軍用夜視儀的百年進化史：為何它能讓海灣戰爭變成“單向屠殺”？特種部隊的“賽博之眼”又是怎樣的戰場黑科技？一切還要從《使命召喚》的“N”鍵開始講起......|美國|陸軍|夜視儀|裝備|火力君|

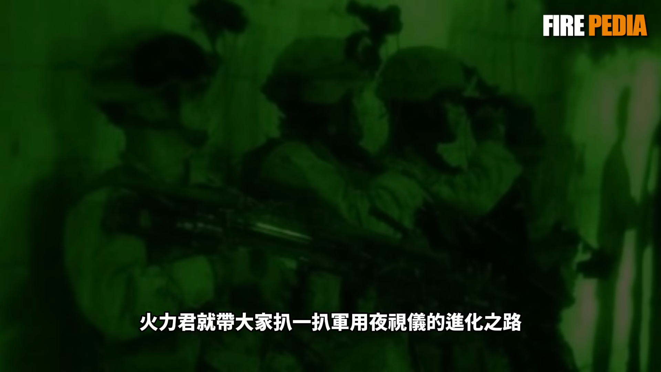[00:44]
今天火力军就和大家扒一扒军用夜视仪的进化之路
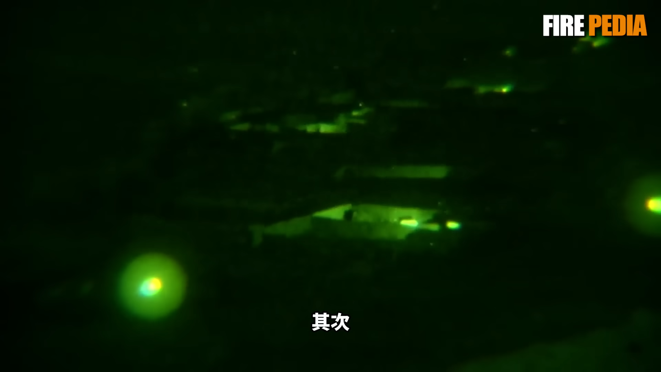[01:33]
其次红外探照灯的红外光很容易被敌方的红外探测装置发现这就相当于告诉敌人我在这里
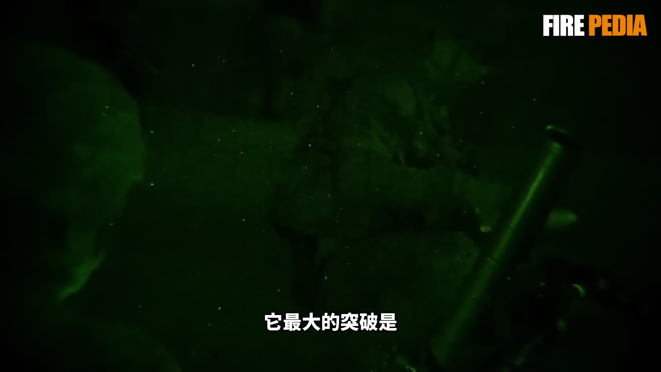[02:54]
它最大的突破是不再需要主动发射红外线而是直接收集夜晚的自然光
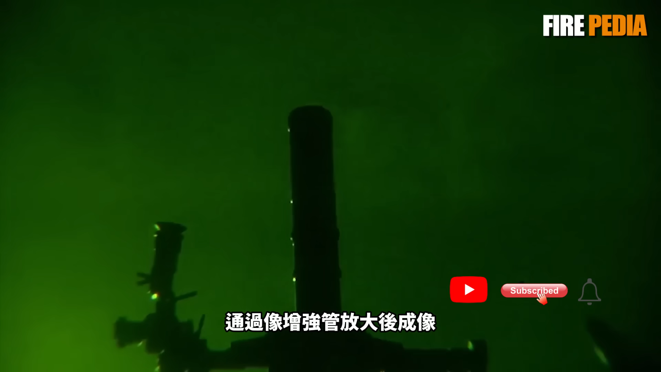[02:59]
通过增向前馆放大后成像于是美军给它起了个形象的名字行光夜视仪
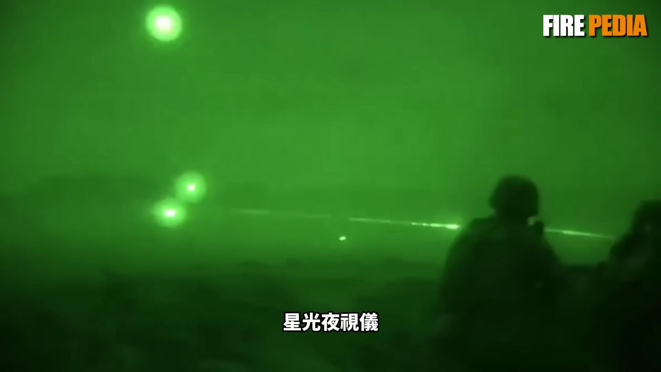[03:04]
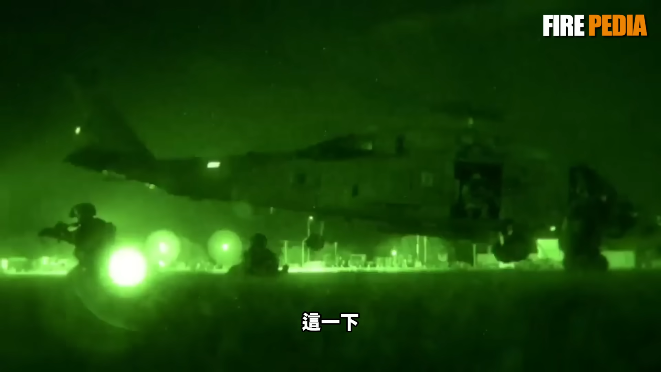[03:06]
这一下夜视仪彻底摆脱了红外探照灯的收服变得更加轻便可以单兵携带
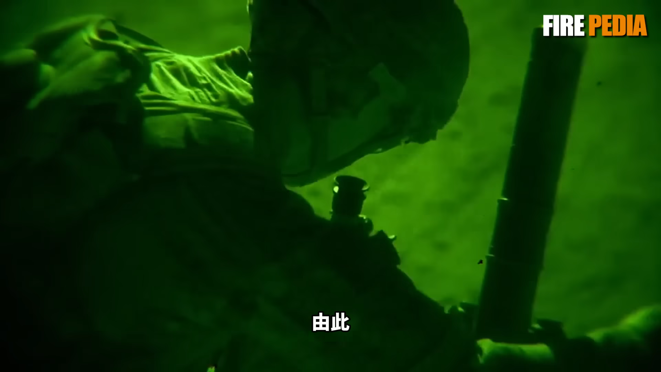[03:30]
由此第一代夜视仪真正实现了借光杀人
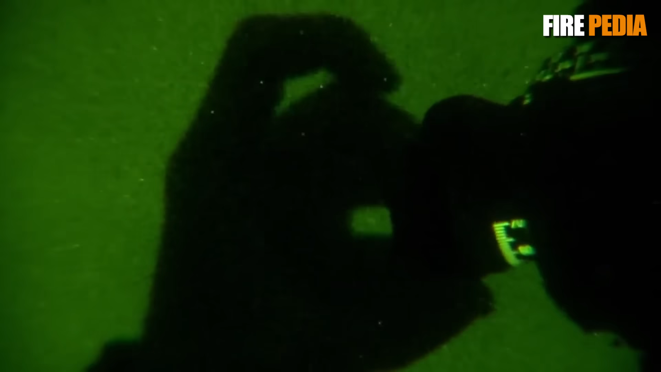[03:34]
成为了夜战的规则改变者但它也有缺点如果遇到多云下雨的夜晚没有足够的自然光它的性能就会大大折扣而且它的向增强管技术还不够成熟
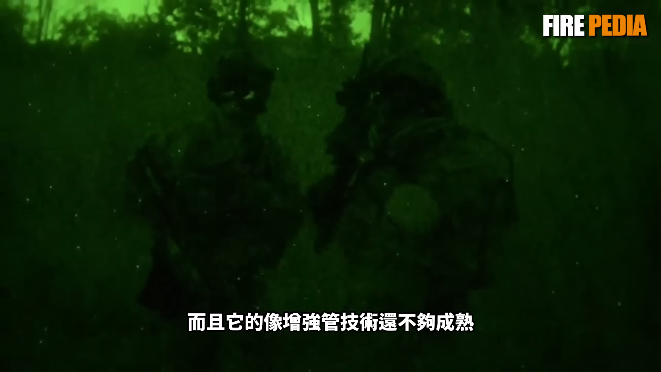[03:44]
图像扭曲严重使用寿命也比较短
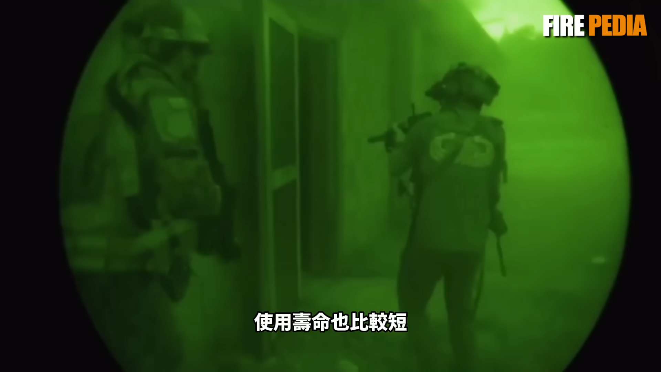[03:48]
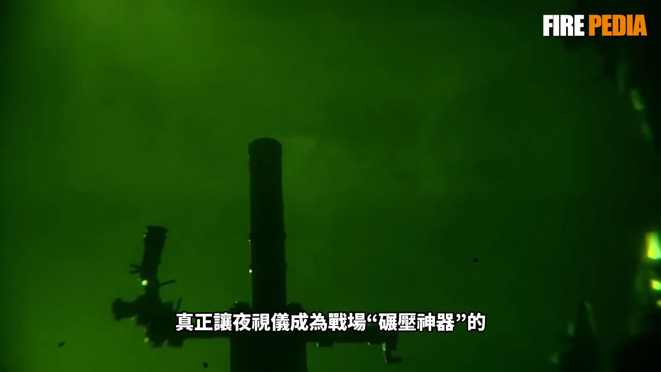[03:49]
真正让夜视仪成为战场碾压神器的是微通道板技术的出现这也催生了第二代夜视仪
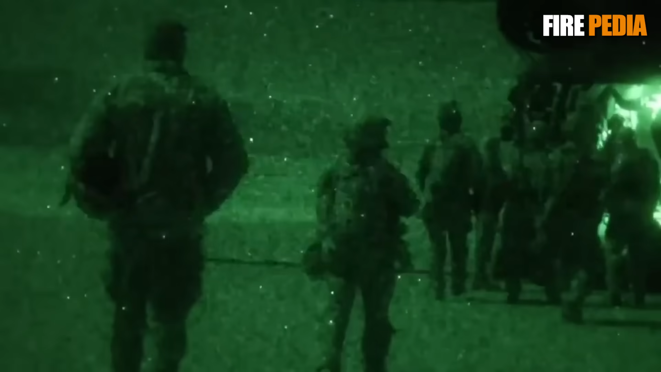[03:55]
微通道板就像一个电子放弹器当光子转化成电子后通过微通道板时
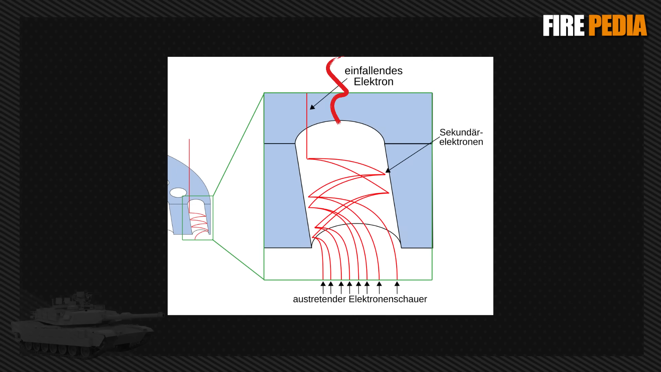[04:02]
会引发电式反应让电子数量暴增数千倍而不是像第一代那样单纯加速电子
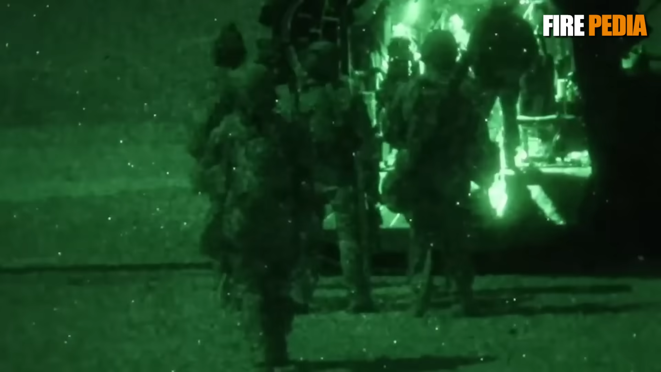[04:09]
这不仅让图像亮度大幅提升扭曲度也显著降低而且夜视仪的体积和重量也进一步缩小
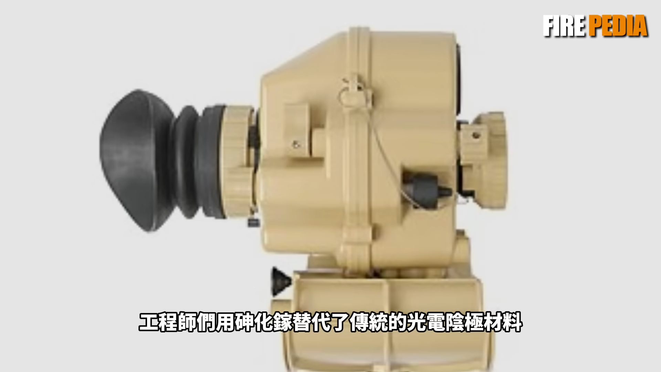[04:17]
到了第三代工程师们用深化价替代了传统的光电音机材料
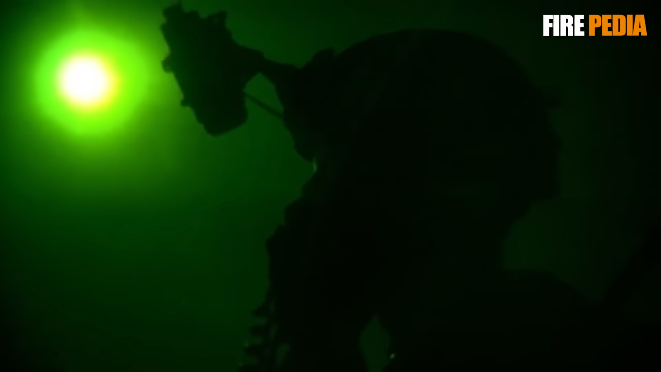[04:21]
让夜视仪对光线的敏感度又提升了一个档次哪怕是在没有月亮的黑黑夜晚也能清晰成像
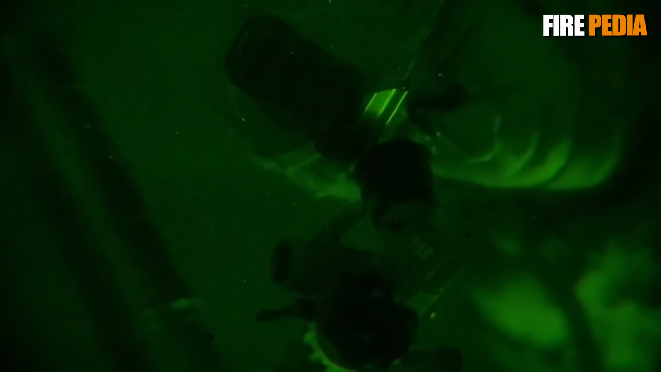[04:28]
同时微通道板上增加了低子壁垒层到达延长了向增强管的使用寿命
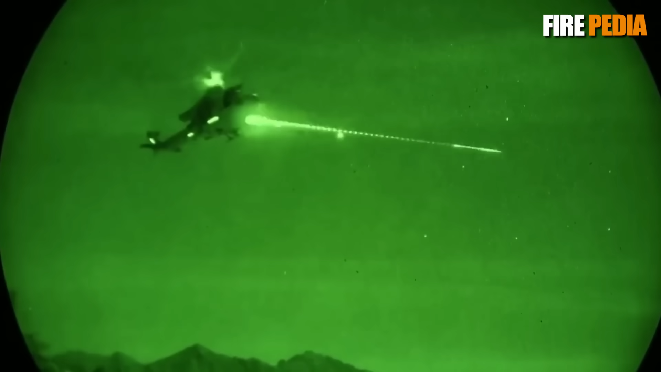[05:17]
在风沙和硝烟弥漫的战场上美军装备了先进的红外夜视器材能够先与伊拉克军队发现对方并开炮射击
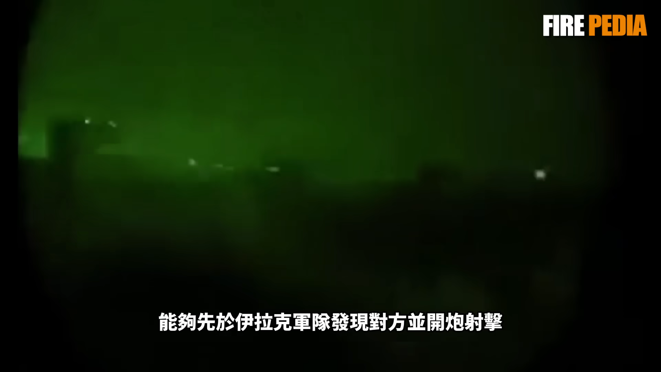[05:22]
而英军只能从美军坦克开炮时的炮口火光上才知道大敌在前
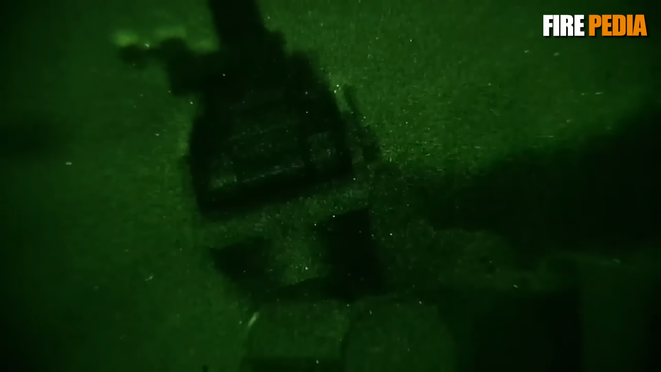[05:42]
从二战的大块头到海湾战争的碾压神器夜视仪用40多年的时间完成了从能看见到看得清的蜕变
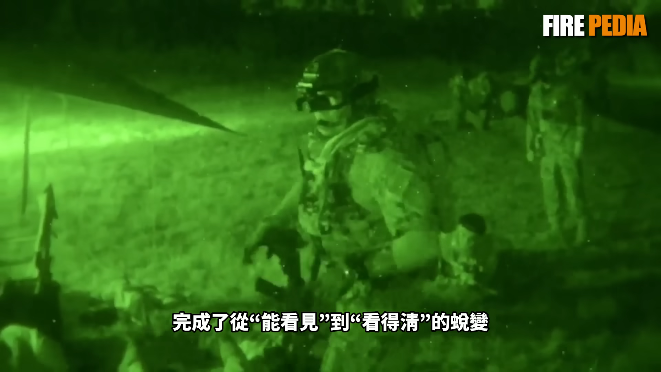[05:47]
而进入21世纪后它又朝着看得远看得广看得懂的方向进化成了战场赛博之眼
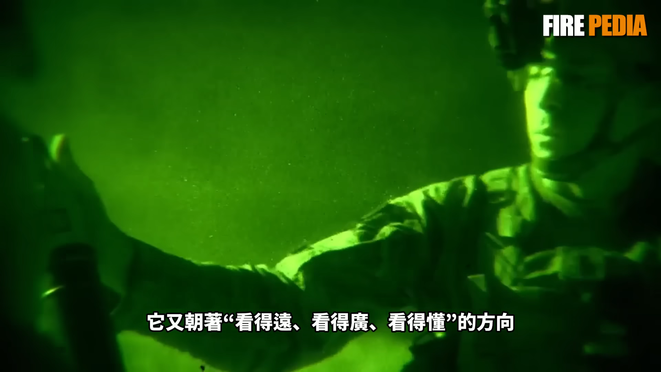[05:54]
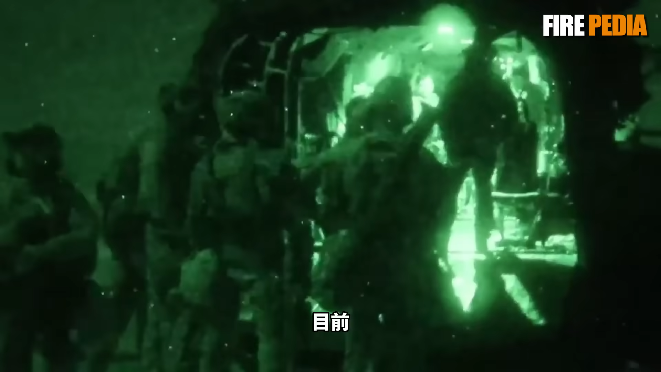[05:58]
目前现代军用夜视仪已经成了一个作战系统的核心
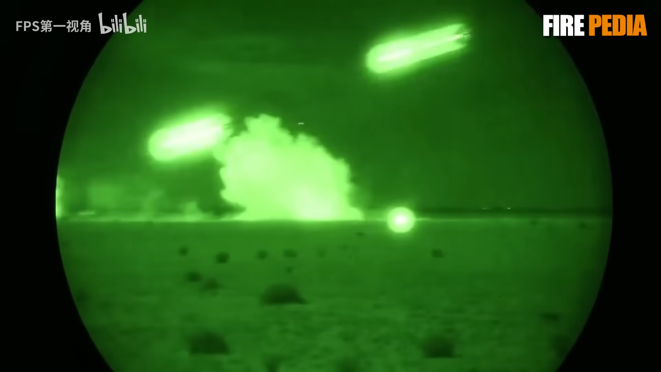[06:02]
它不再是孤立的观测设备而是与武器通
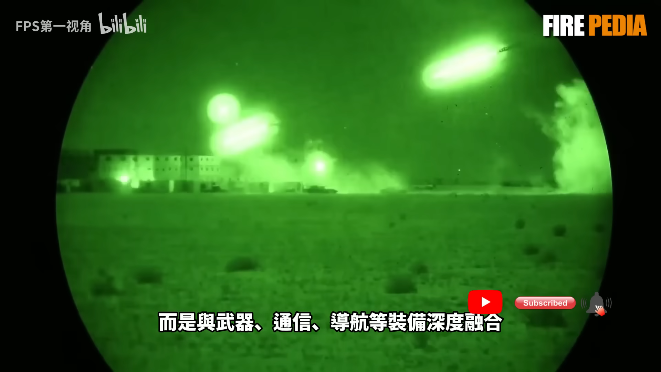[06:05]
信导航等装备深度融合让士兵变成一个拥有赛博之眼的超级战士
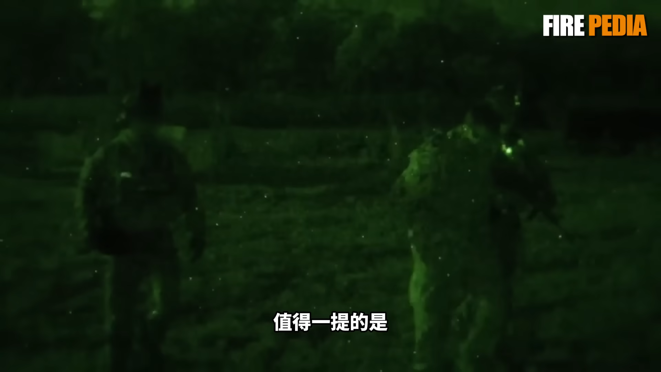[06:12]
值得一提的是美军大量装备的夜视仪主要分为单目和双目两种
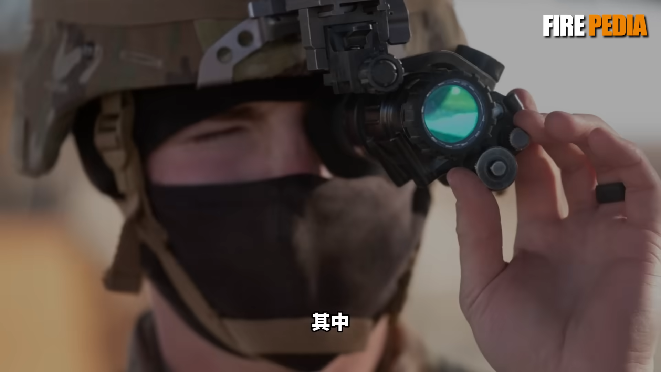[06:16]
其中单目夜视仪绝对是夜视仪中的万金油
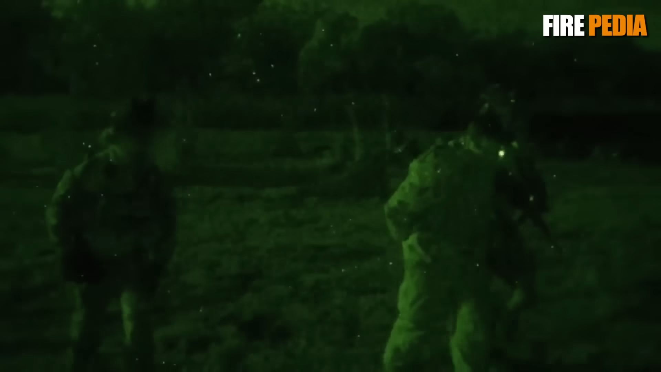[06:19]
它重量轻只有400多克可以手持
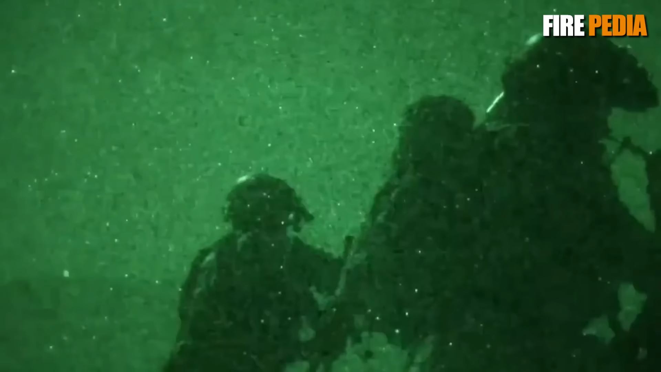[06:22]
也可以通过适配器安装在头盔上
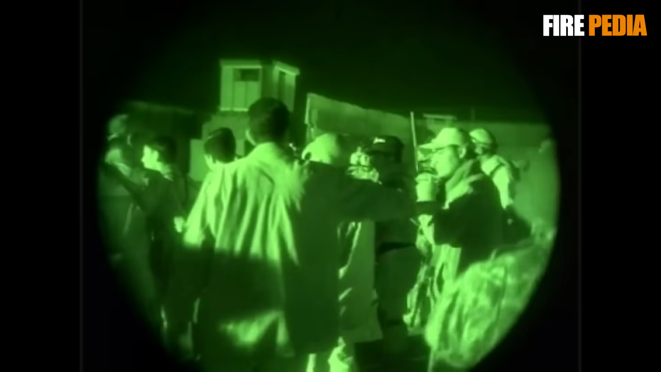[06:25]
甚至还能通过导轨装在武器上作为瞄准机使用美军士兵可谓是对它爱不释手